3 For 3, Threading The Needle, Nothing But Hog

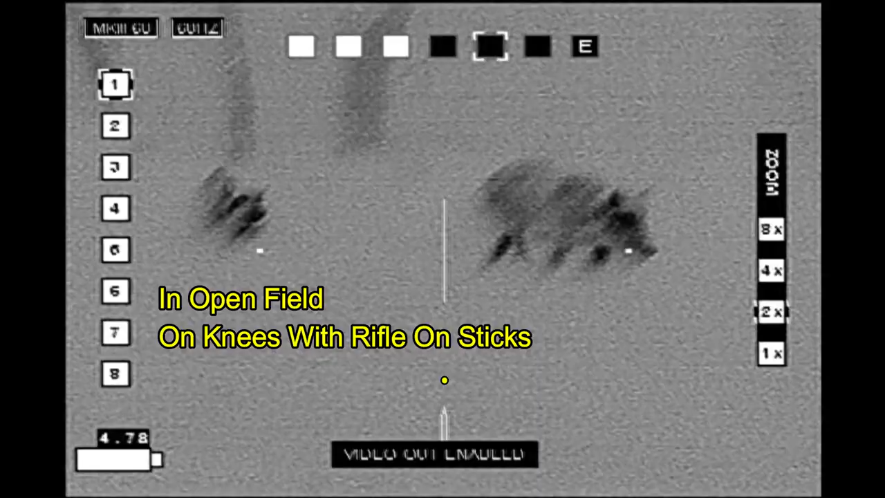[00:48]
Was waiting in the field when 3 hogs showed up.
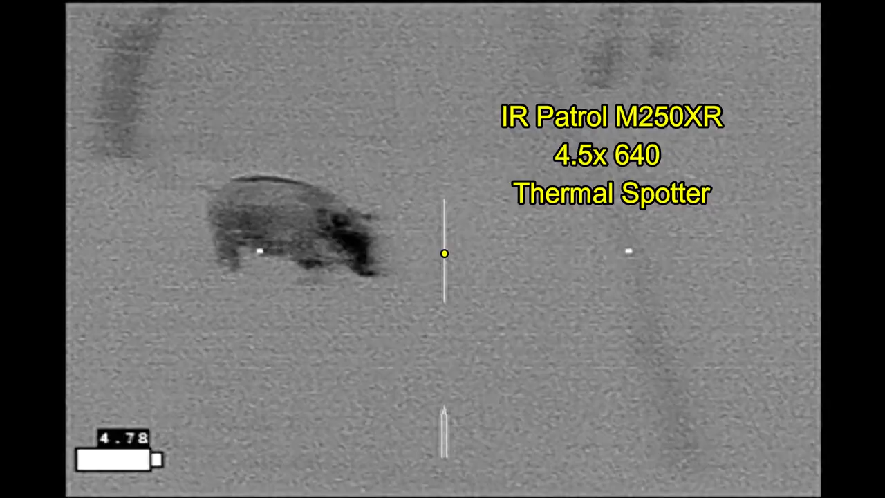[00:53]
As you can see from the video footage, I've changed rifles, and now the video is from an IR Hunter Mark III thermal weapon sight.
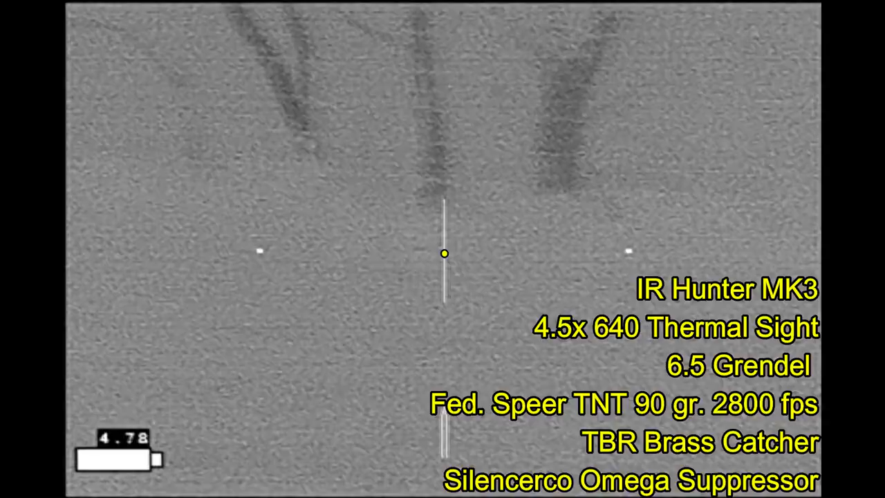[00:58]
I started off on my knees because I didn't want them to see me.
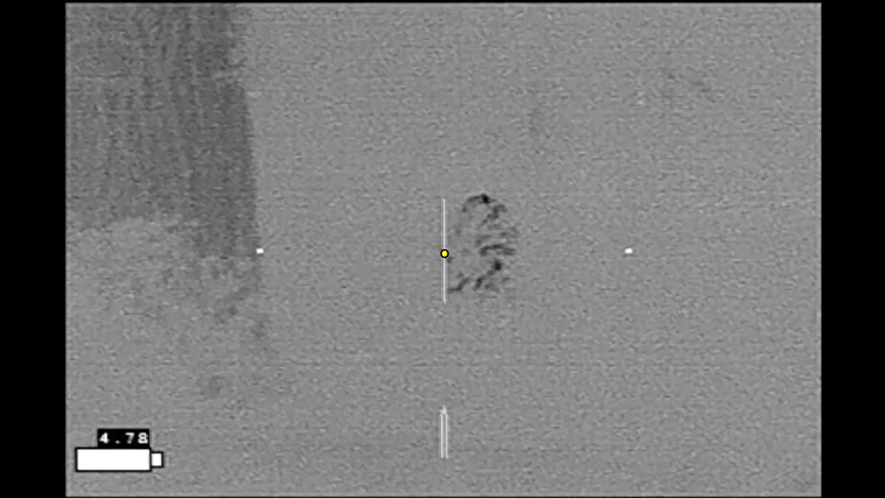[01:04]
It was kind of bright outside. But then I realized I couldn't move very well,
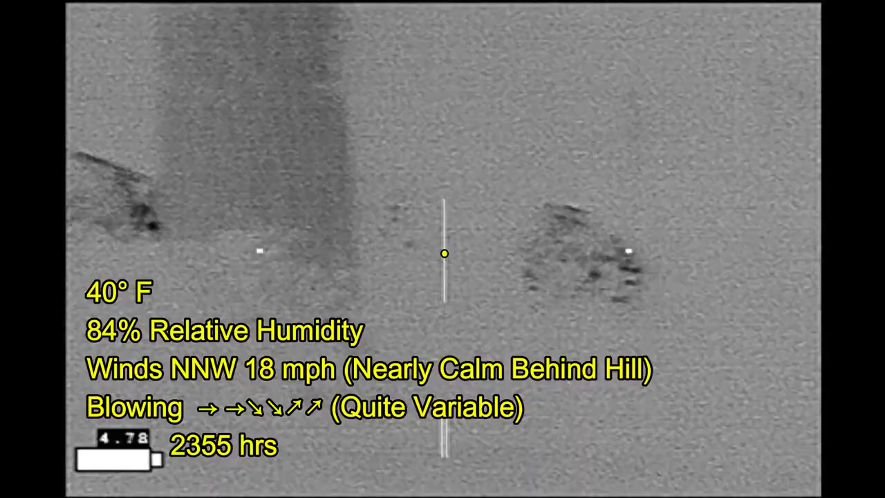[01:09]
and the hogs were spread out, so I went ahead and stood up in order to have a wider range of fire from left to right.
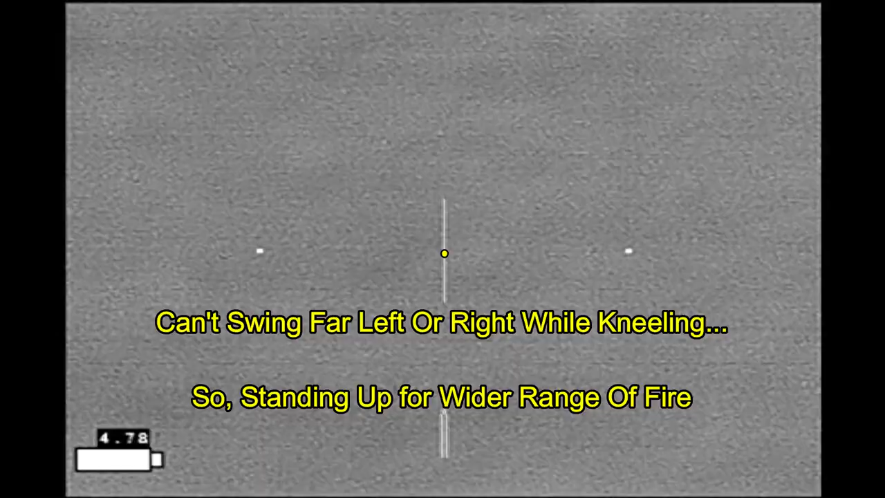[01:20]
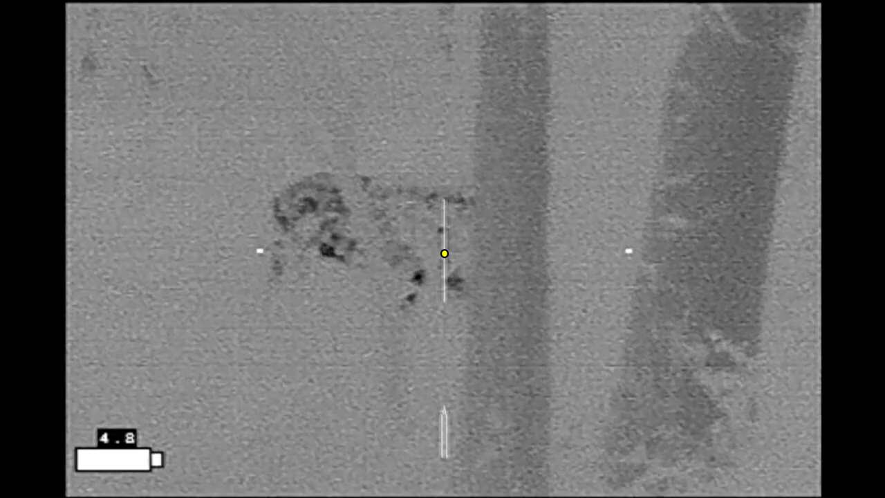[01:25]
And at this point, I'm just waiting to pick out which hog I want to shoot. There's a small group of trees and some thick brush
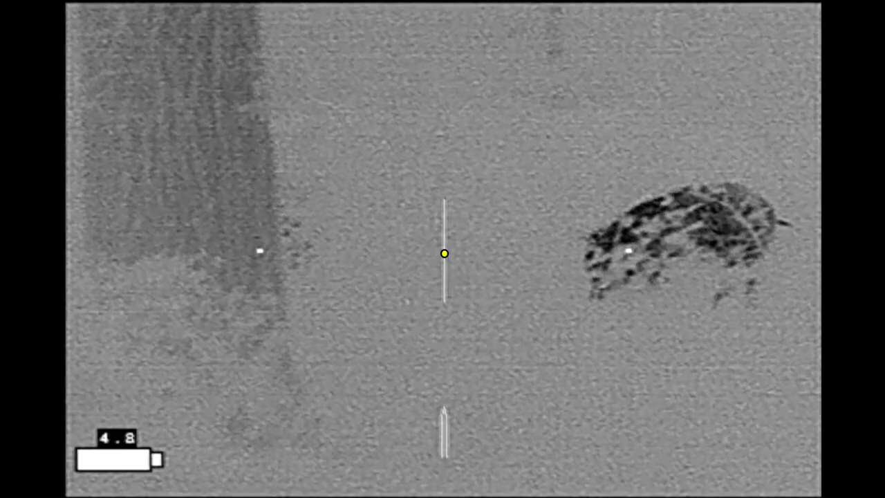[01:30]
in the middle of the pasture that the hogs are behind right now, so I'm not thinking I'm going to get more than one shot.
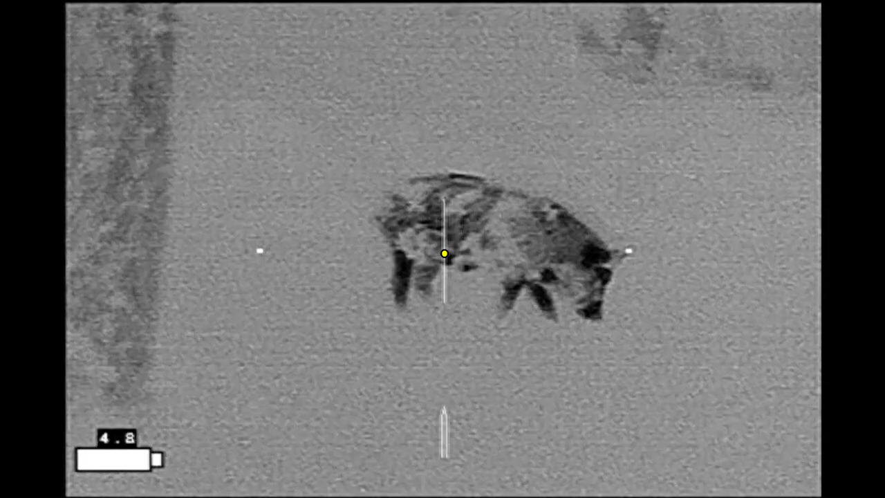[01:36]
Got a big hog coming out on the right. Got the 2 other hogs behind brush.
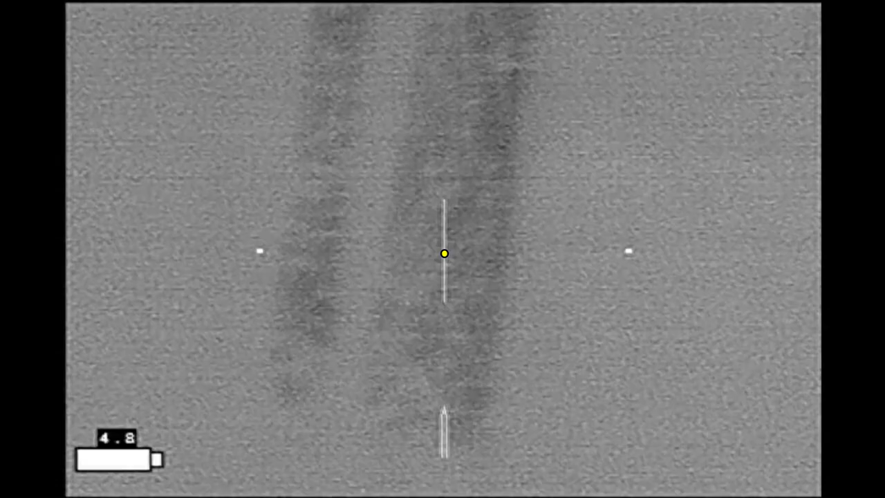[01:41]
This is the hog most likely to see me, so I'm going to choose it as my target and then see what happens.
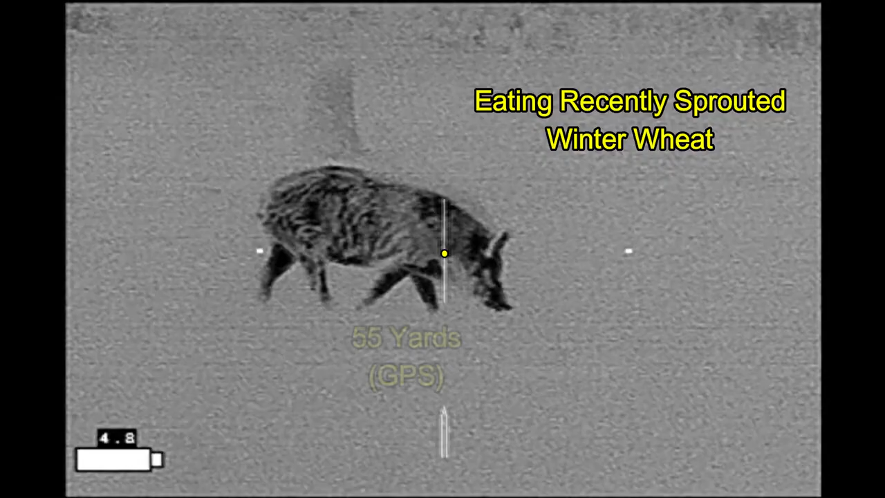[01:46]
Here we go. Scan over.
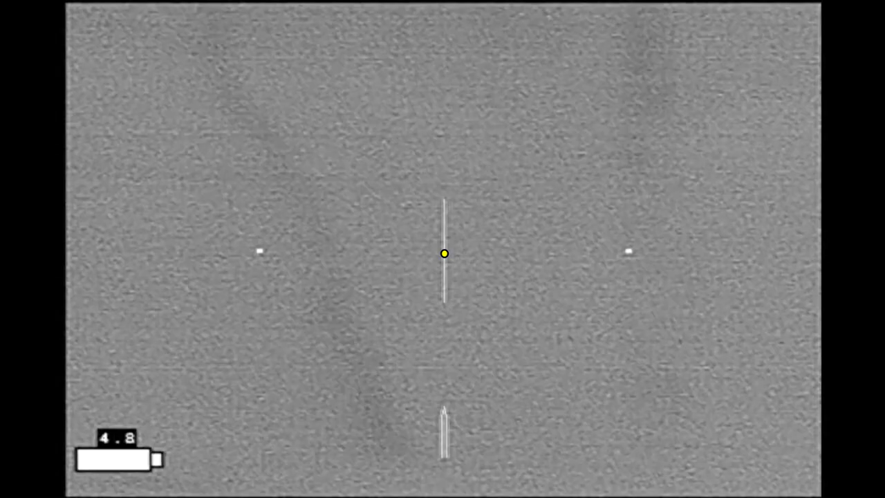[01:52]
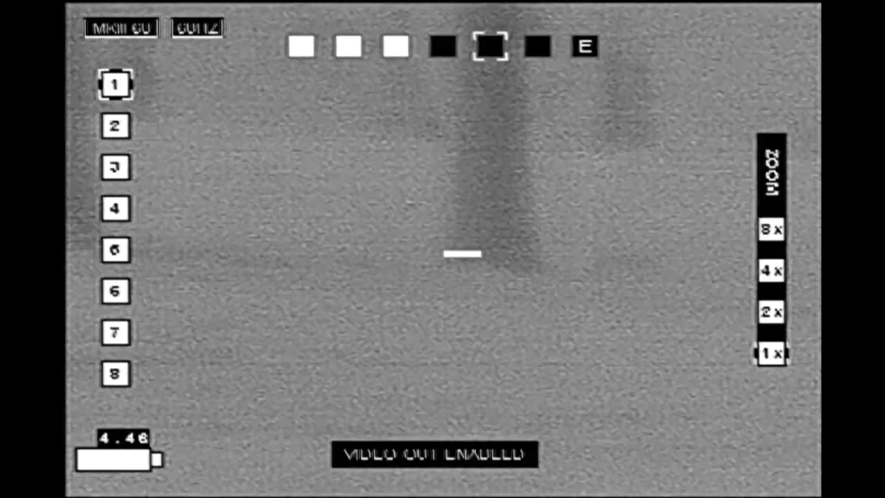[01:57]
And I'm trying to find the 3rd hog, and it's still there.
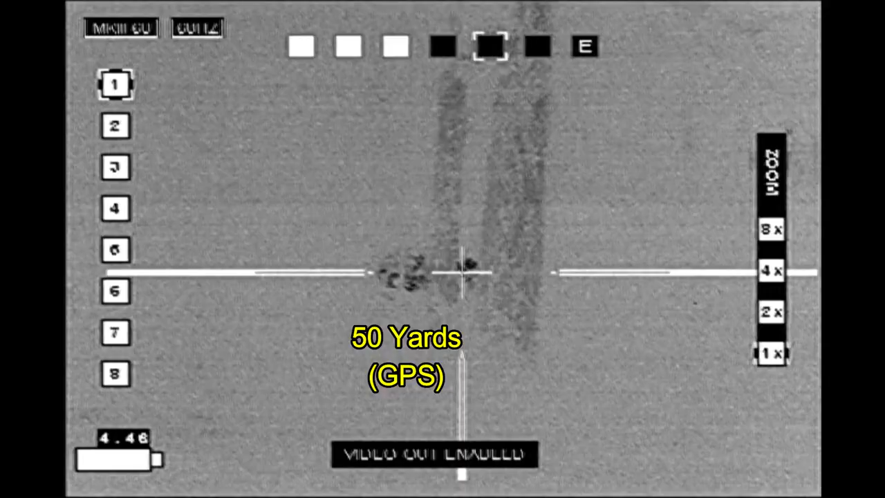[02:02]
Between the trees.
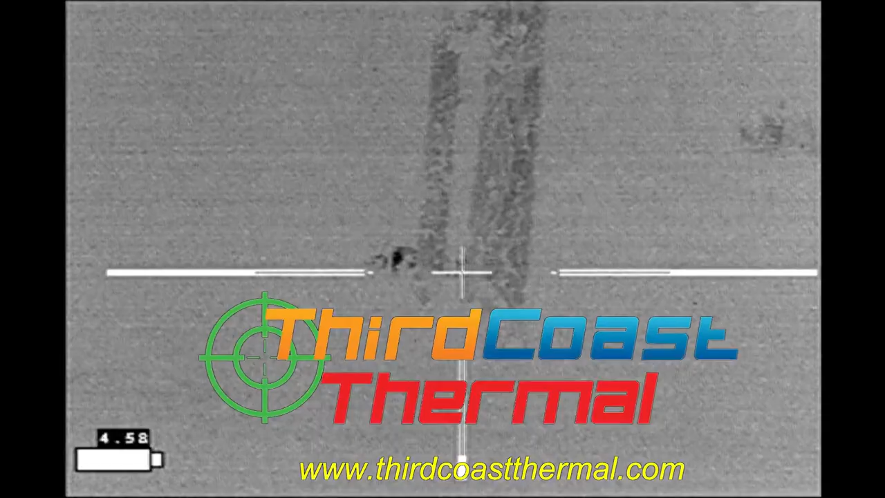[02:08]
Optics provided by Third Coast Thermal.
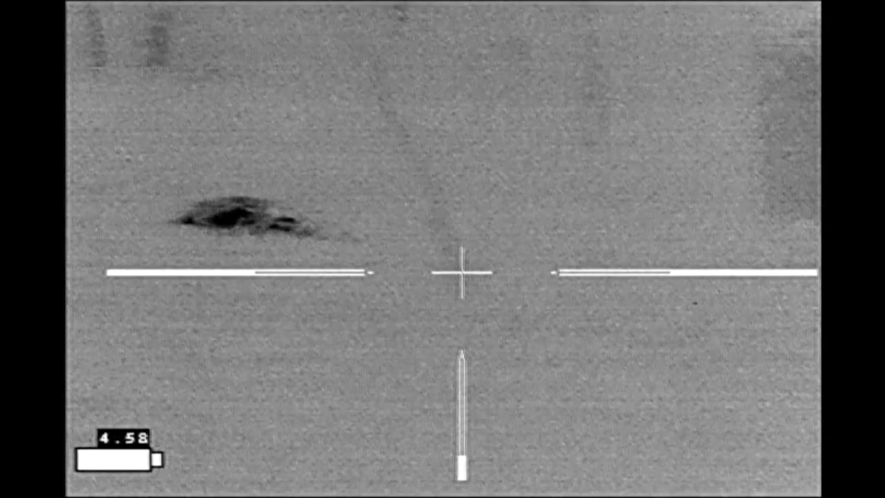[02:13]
3 hogs came in. 3 hogs were shot.
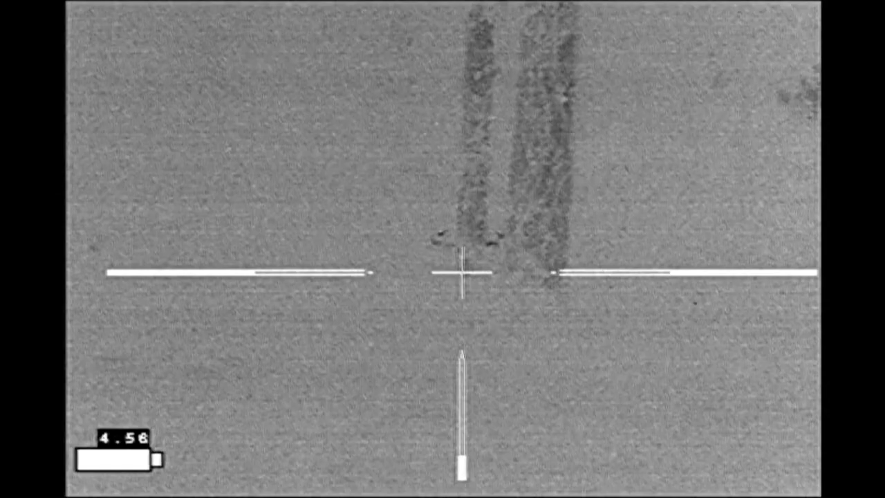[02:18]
And 3 hogs went down in place.